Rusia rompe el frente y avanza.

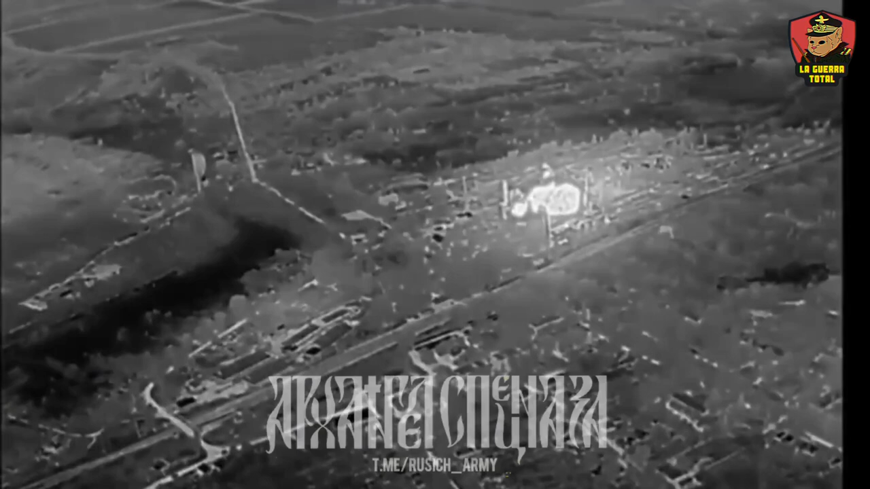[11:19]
tendrían que ser abandonadas o quedarían rodeadas, perdiendo su valor táctico.
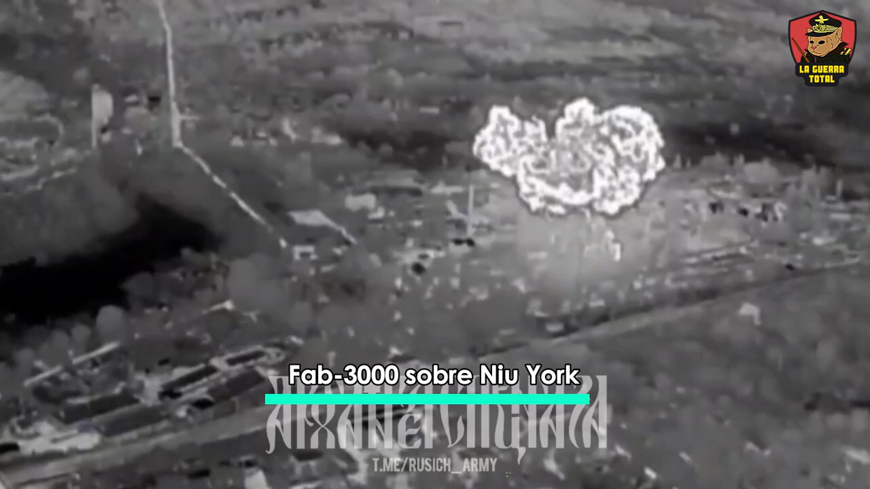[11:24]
Eso no solo resultaría en el cierre de este bolsillo defensivo sobre el área de New York,